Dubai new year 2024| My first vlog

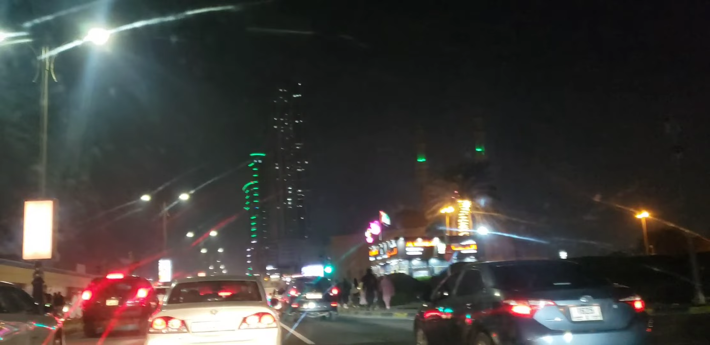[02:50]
यहाँ पे ऑलरेडी बहुत सारे लोग, आप लोग देख सकते हो इतना रश है,
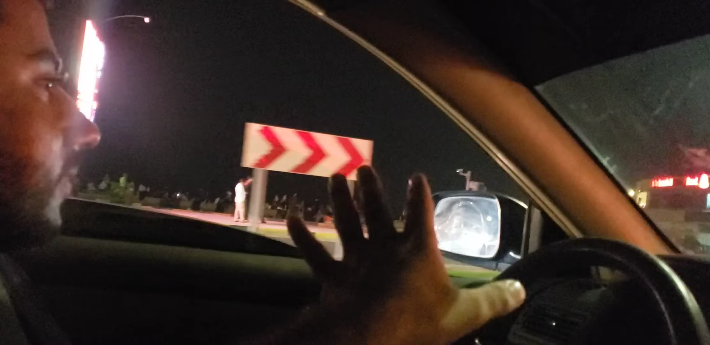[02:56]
सारे वेट कर रहे हैं कि यहाँ पे ऐसे हो जाएगा, लेकिन अभी तक आधा घंटा है।
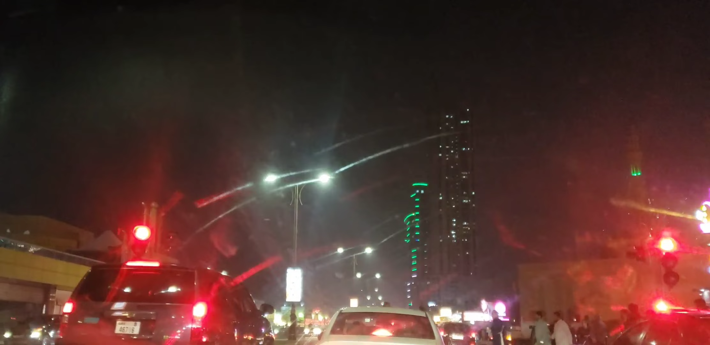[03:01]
हम लोग खुद भी दुआ करते हैं कि हम लोग पहुंच जाए और हमें पार्किंग मिले। हमें ऐसा पता होता तो हम पहले आते थे। यहाँ पे बहुत सारे लोग हैं, आई थिंक नहीं मिलेगा पार्किंग हम लोगों को।